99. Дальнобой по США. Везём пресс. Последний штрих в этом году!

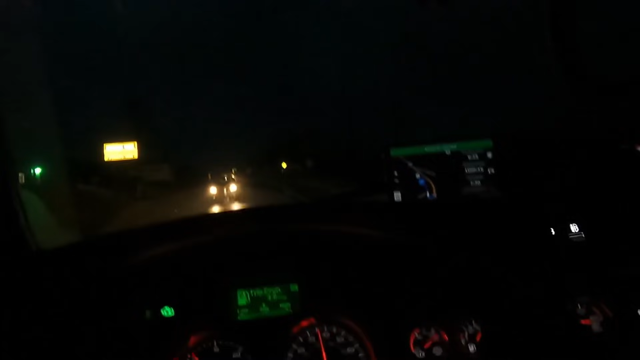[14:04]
Посмотрим, как все сложится. Едем по 30-ке на Вест. Сейчас на 219-ю ЕС-ку сходить скоро. И куролесить там.
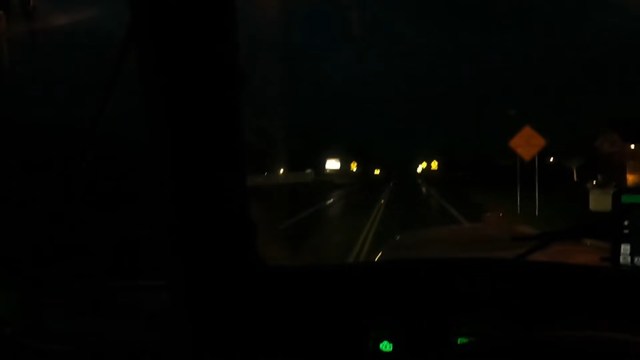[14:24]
Клочками. Ну. Пермит есть пермит, что сделаешь. В общем, двигаемся. Все утро, друзья,